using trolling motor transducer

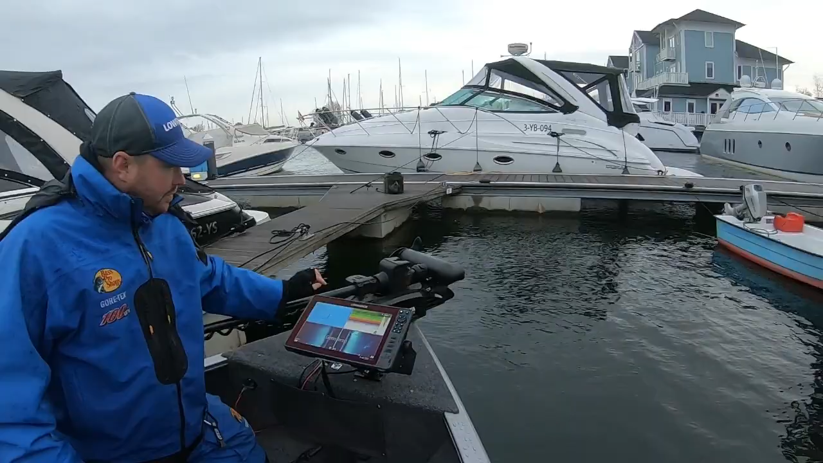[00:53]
Right, in here, this, as we can see, here is a transducer. Now, to enable that to work, when we look at this screen here, you can see that currently, this is literally nothing. Look at the amplitude scope. Excuse this, this is all in Dutch.
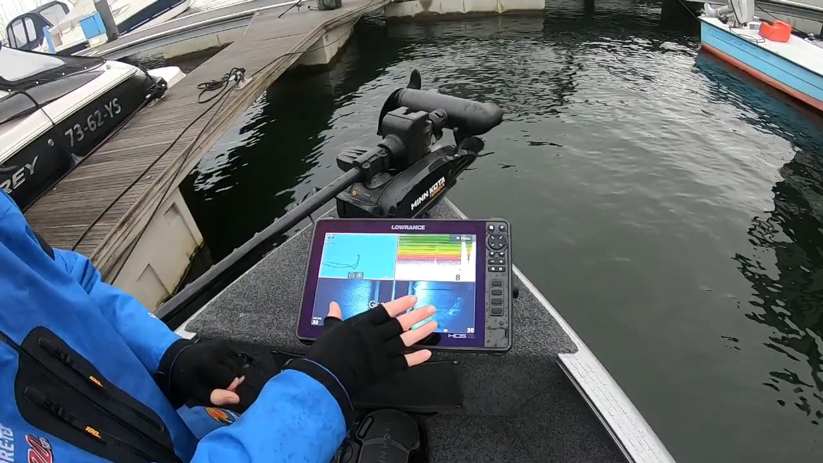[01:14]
Basically, no source, because the side scan comes off of the active imaging at the back. So, back here, to where we were. If you put the trolley motor in, you will see, straight away, on this 2D screen, if we come up here now, you can see, that is now suddenly working. So, where it was static and it wasn't picking up, that is working.